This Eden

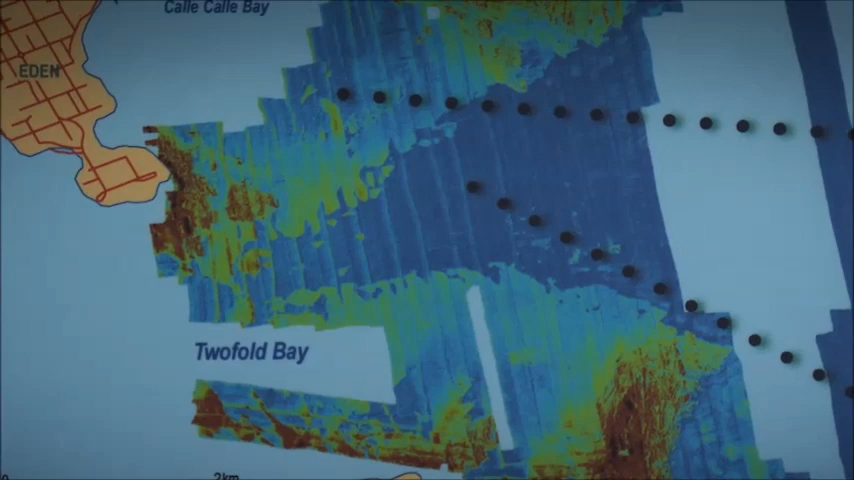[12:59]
And this gorge is buried deep beneath sand now, but we can see it on sonar images.